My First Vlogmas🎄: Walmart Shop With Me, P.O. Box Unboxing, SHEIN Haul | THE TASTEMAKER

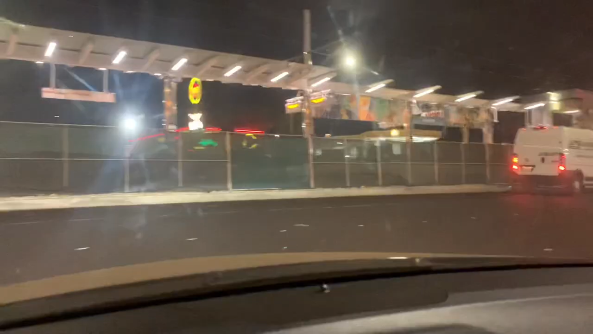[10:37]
anyway look they finally fixed crenshaw y'all crenshaw was so jacked up like the street but they've been working at it for forever so anyways let me get
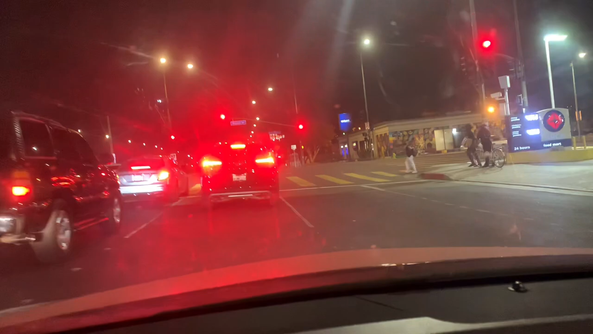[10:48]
in this lane anybody over here let me get in my own lane like i always do because you bitches be in my lane